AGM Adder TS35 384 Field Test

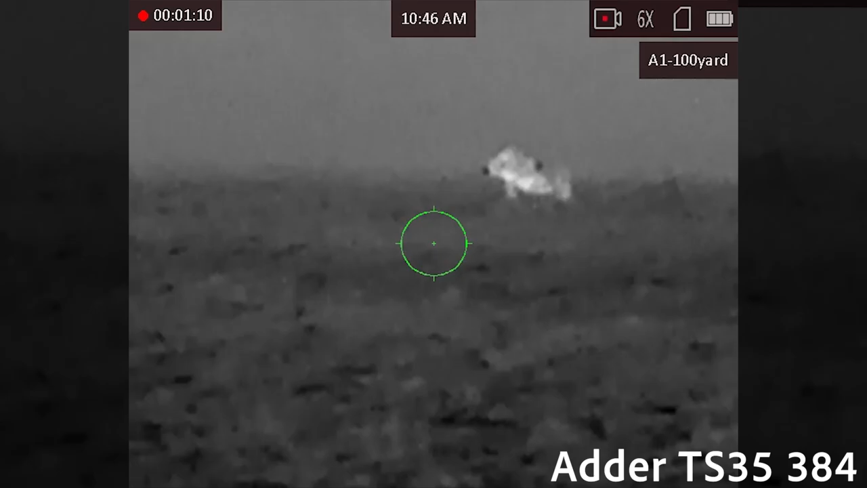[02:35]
This thing is really, really, really nice, and it's got everything that you want to have in a thermal scope.
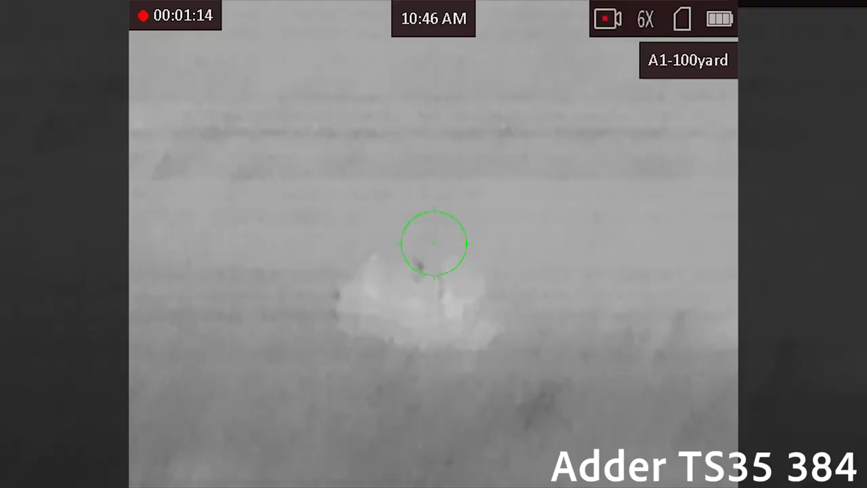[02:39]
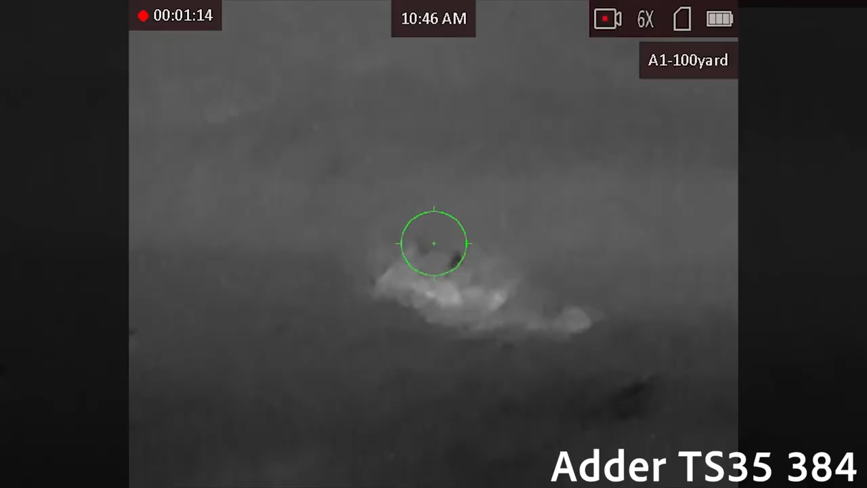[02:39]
And like I said, we'll be able to put the herd on. We get 7 here tonight, but I will tell you also, we wouldn't be able to do that without being able to stalk in really close. I mean, these guys, some of these are pretty small.
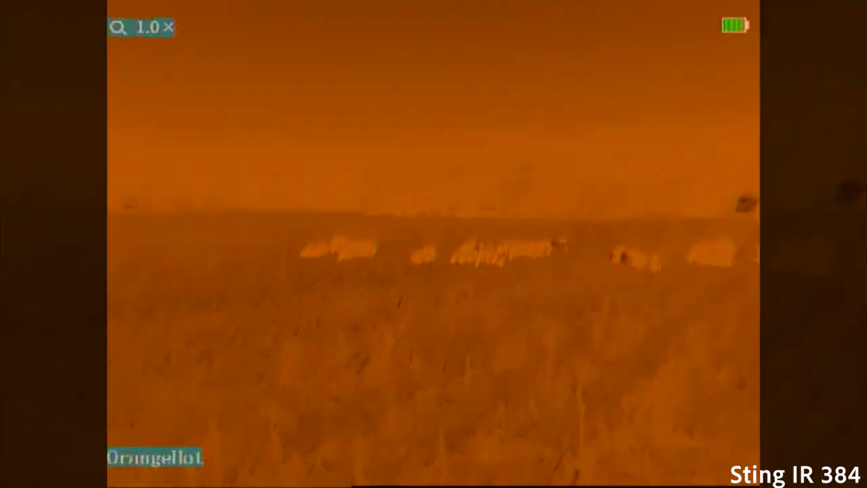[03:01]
The Sting IR, being able to look, they come in 384 and 640.
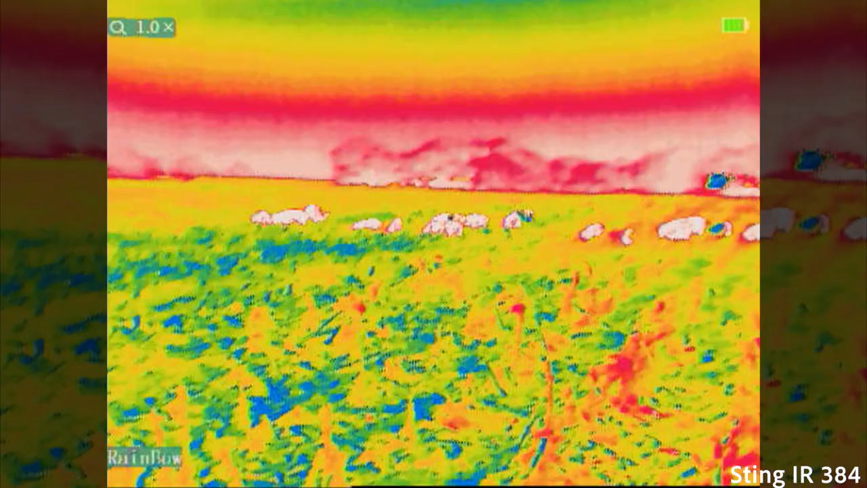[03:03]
We used the 384, that's all we needed here.
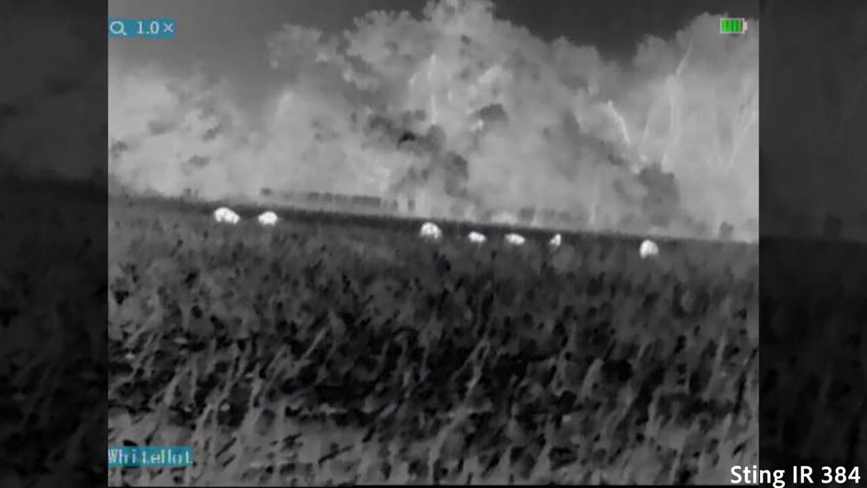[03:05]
We just needed to get in close and be able to see if they're moving.
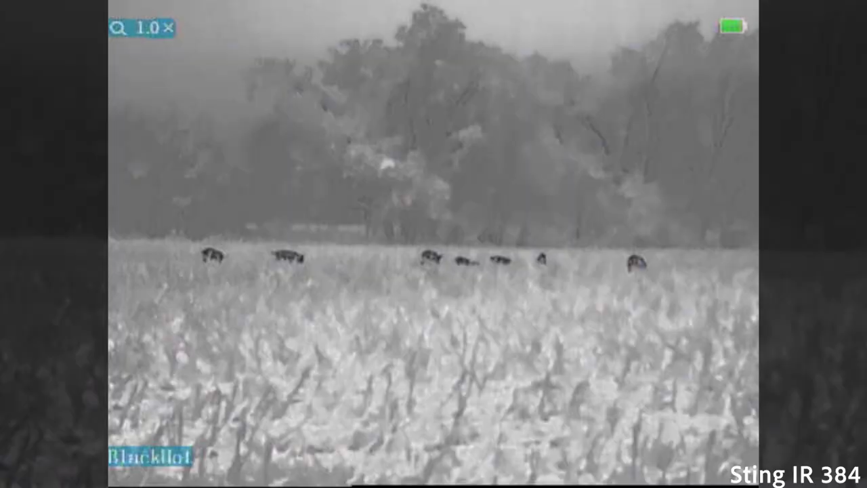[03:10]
We had a boar watching us tonight, but we were able to still sneak in and get some shots in on these pigs and be able to remove these for the farmer out here.
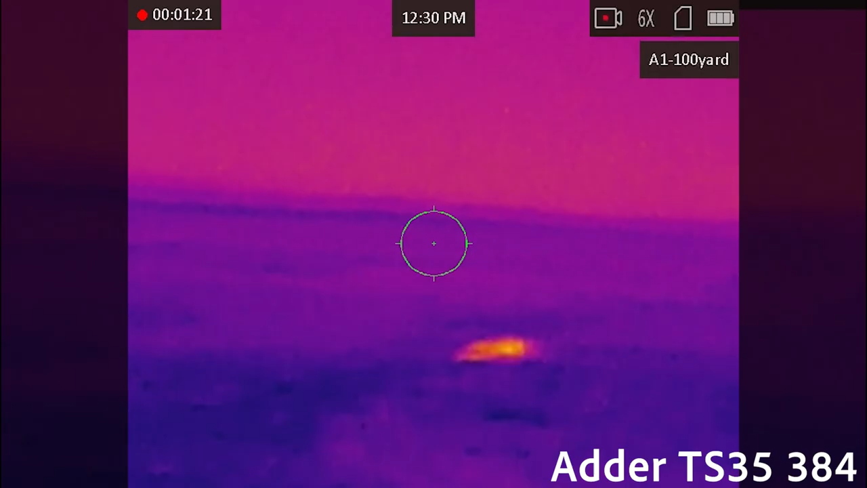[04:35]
So we ended the night with a big old nasty boar here, guys. I will tell you, I'm really impressed here with the Adder,
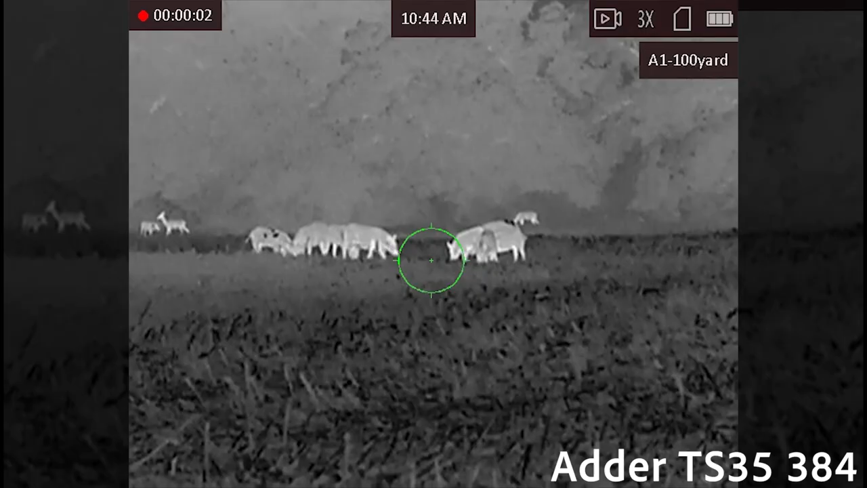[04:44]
and AGM has done a great job with their products when they did the introduction of the Rattler series, and now with the Adder, I think, I did not know that they could do more, and they have, and they really have done a lot of improvements.
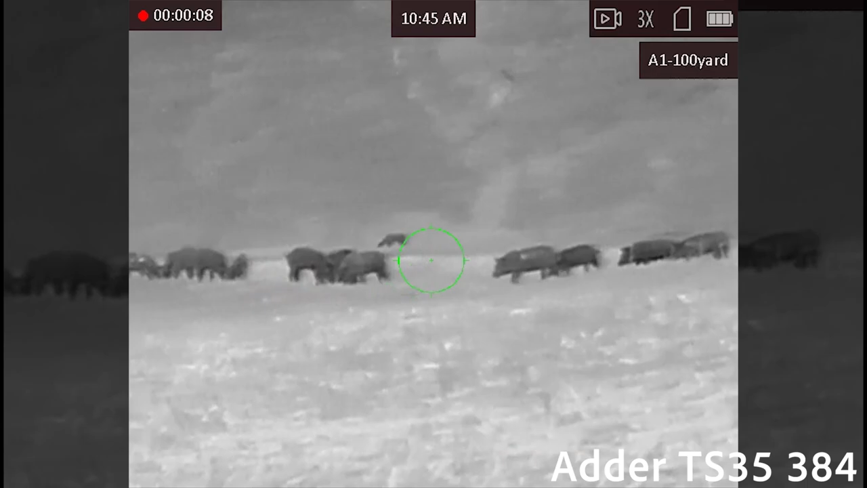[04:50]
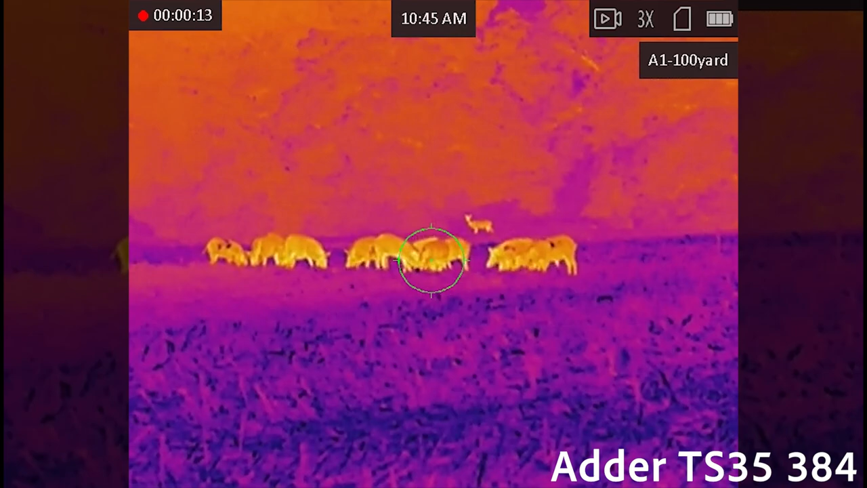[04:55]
I'm not one that's really a fan always of the scope style, but I will tell you here with the Adder series, they've really made me a fan. I can tell you all the features and the things that this scope has built in.